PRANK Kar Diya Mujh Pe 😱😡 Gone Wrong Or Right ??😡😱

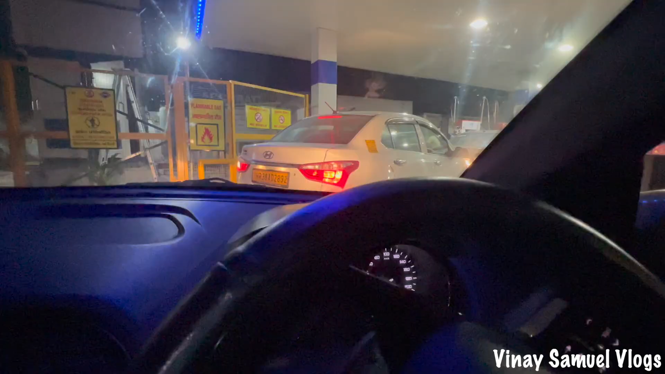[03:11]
तो भाई ये रहा सीएनजी पंप, बस दो गाड़ियां आगे लगी हुई है फिर अपना नंबर आ जाएगा। तो गाइस अब जाके भाई सीएनजी पंप मिला है, रास्ते में दो तीन पंप मिले थे बट भाई इतनी भीड़ थी ना,